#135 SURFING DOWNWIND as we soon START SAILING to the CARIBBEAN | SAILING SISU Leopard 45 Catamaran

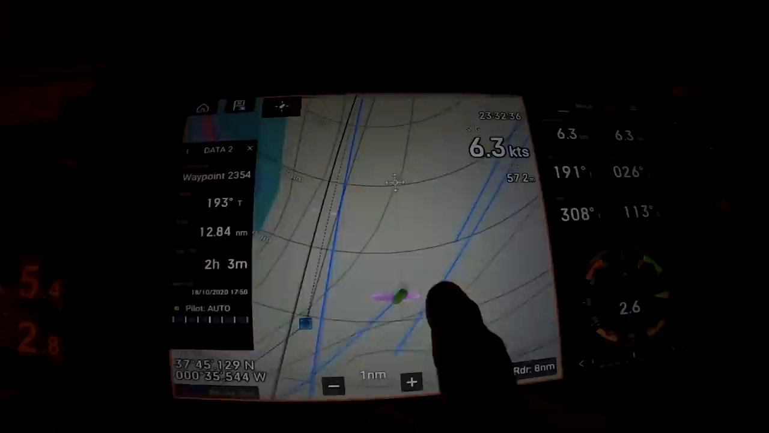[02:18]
AIS and the radar is is agreeing with each other but now look here see if I zoom in there's actually
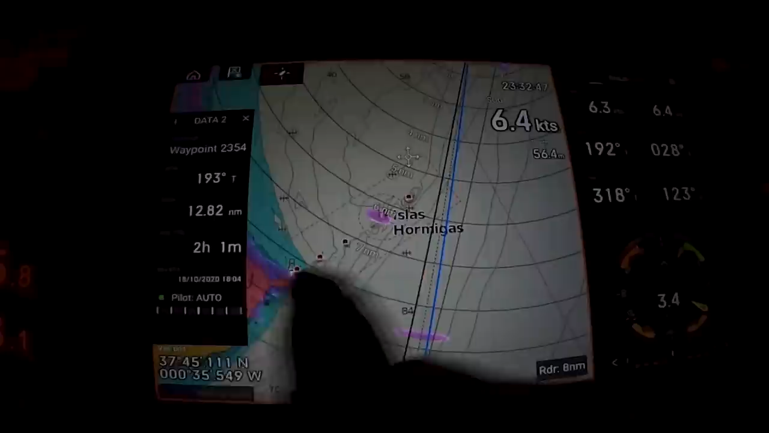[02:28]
a lot of wrecks there because of these little islands that's here
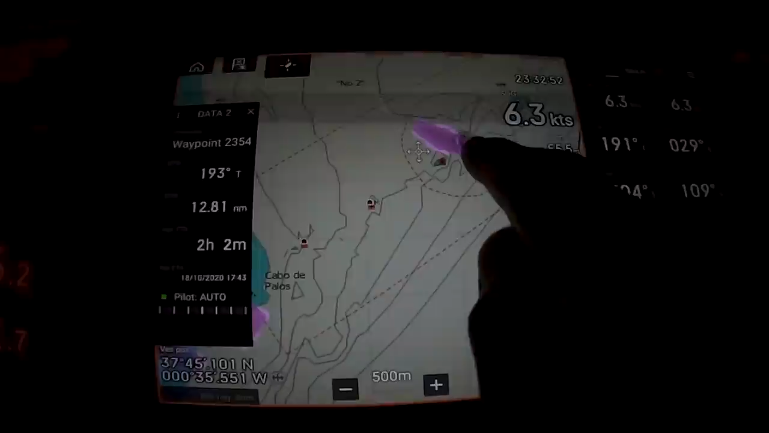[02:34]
so there's a little island as well so and then here is something that I don't know
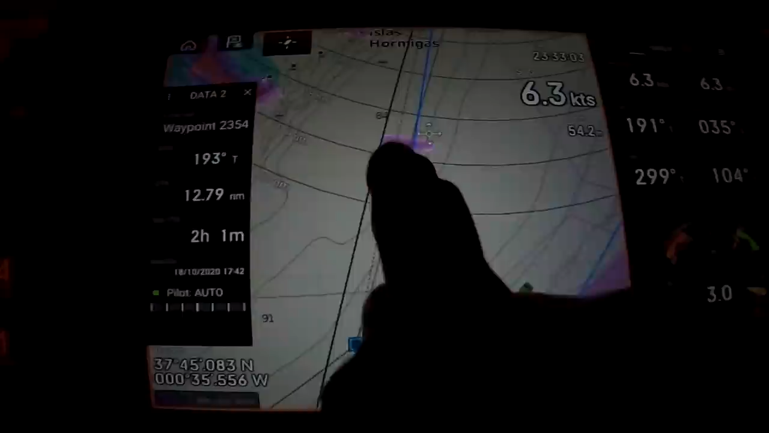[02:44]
there and I cannot see it, it doesn't have a light
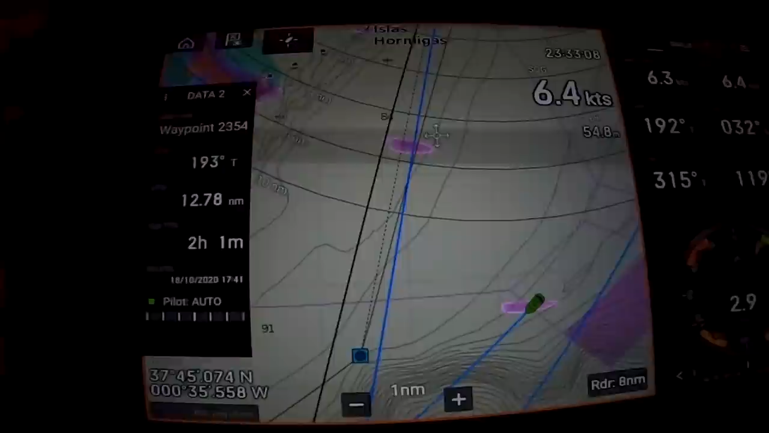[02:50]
yep so remember to zoom
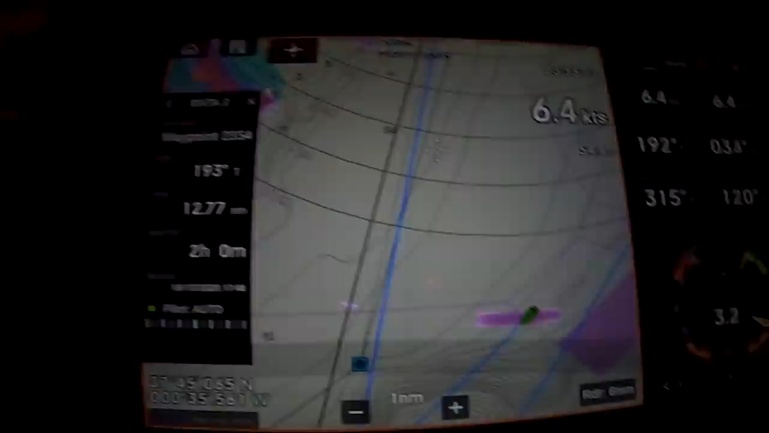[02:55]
in if you don't zoom in you will miss these things check
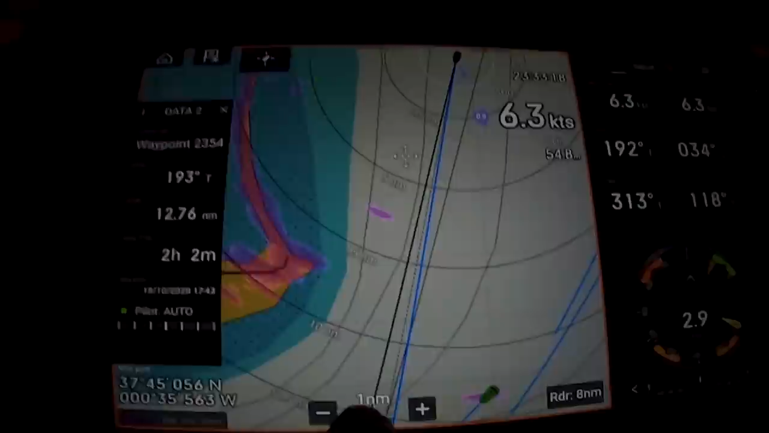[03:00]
one mile zoom there's no way on one mile per per that little say centimeter or whatever